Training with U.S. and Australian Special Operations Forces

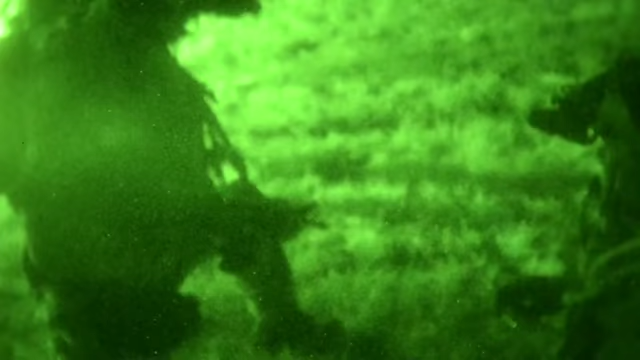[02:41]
Do this. Hey, that guy's been searched. Anyone who's been searched, cross their arms.